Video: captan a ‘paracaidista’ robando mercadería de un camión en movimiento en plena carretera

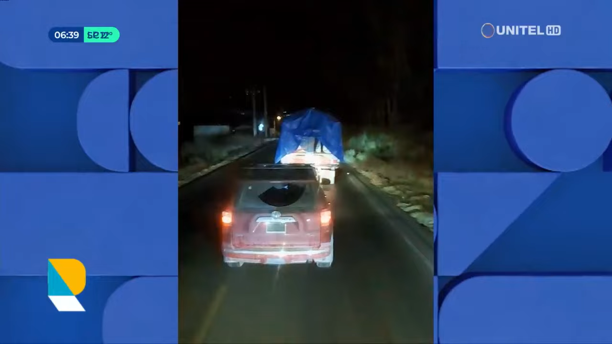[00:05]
Chóferes grabaron el momento cuando una persona sube a la carretería de un camión y procede a robar la mercadería.